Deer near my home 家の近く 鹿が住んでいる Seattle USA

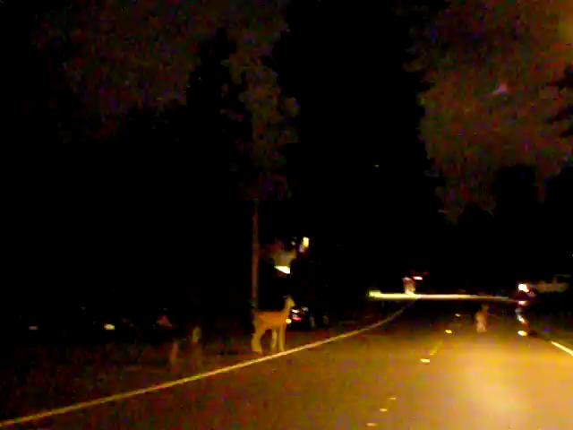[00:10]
There's some deer in front of me, just down the street, but I don't want to drive by the deer and I don't want to scare them away.
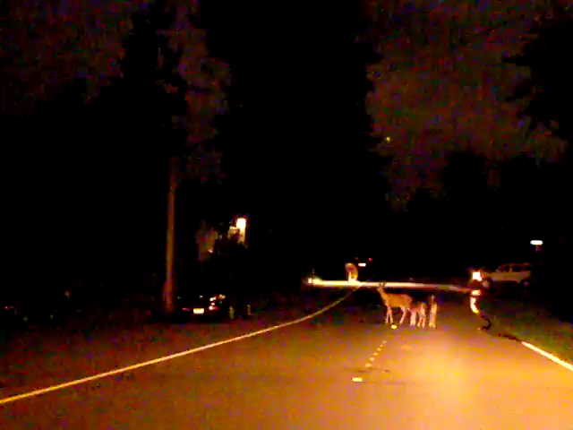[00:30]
I'm in my blue Ford Escort right now. My little clown car.
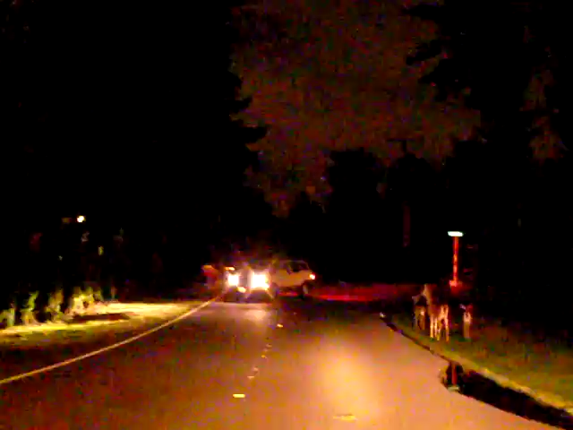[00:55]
So here's another car trying to avoid the deer. Hey, hey, hey. Don't be afraid. Where are you going? Here come the little fellas.